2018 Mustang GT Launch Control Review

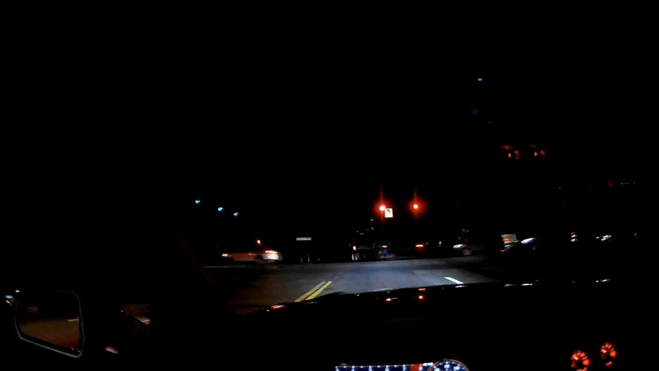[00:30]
leave room for people to take a left here so launch control I have lunch I had launch control in my 2008 BMW m3 which is also a V8 engine about 414 horsepower maybe a tad more I had a course of performance exhaust so call it like 420 horsepower maybe I also had the DCT transmission which is similar to the it's the paddle shifters
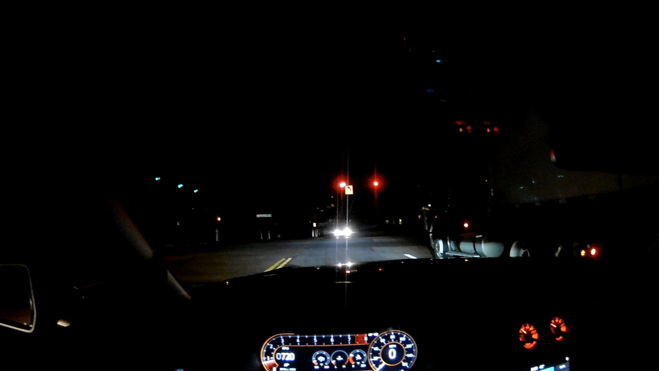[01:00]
basically which was nice however the launch on the 2008 BMW hold on here why is this guy taking the left here you're in a truck you're not going to cut me off seriously this car feels like the front end is going to do a wheelie sometimes